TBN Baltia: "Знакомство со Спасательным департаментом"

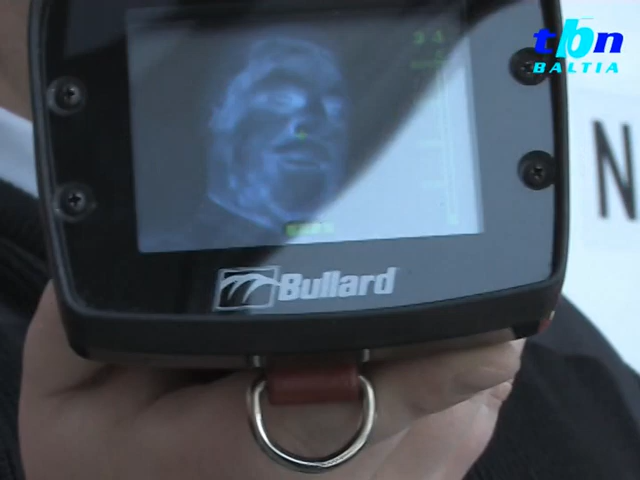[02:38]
Такая термокамера позволяет за считанные минуты найти очаг возгорания,
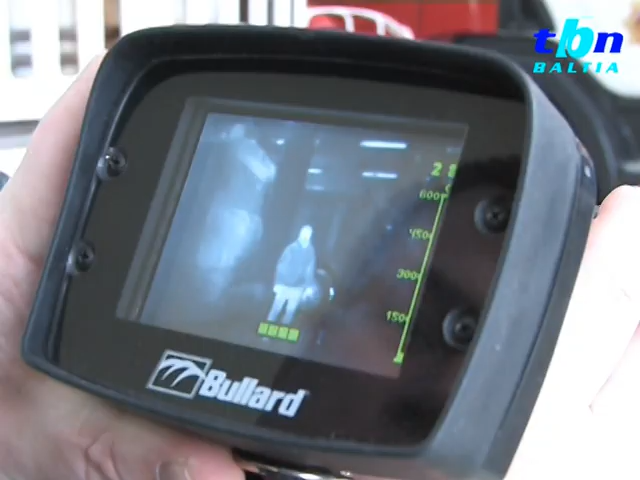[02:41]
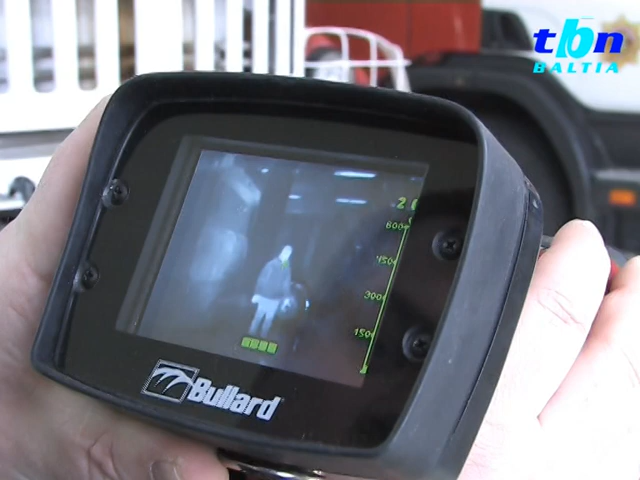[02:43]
а также помогает быстро найти в задымленном помещении пострадавших.